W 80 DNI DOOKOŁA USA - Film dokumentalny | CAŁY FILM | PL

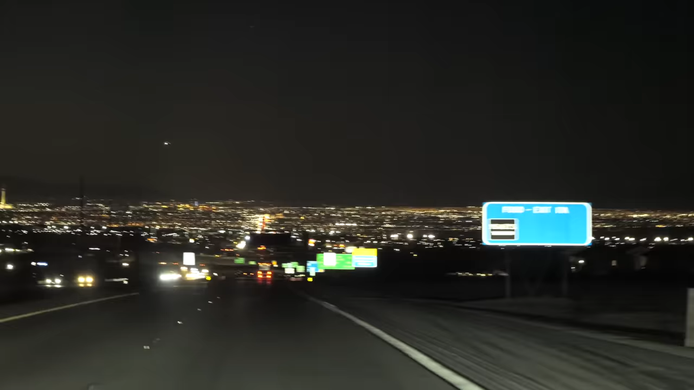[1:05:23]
Takiego widoku nigdy nie widziałem. Las Vegas to totalny odlot.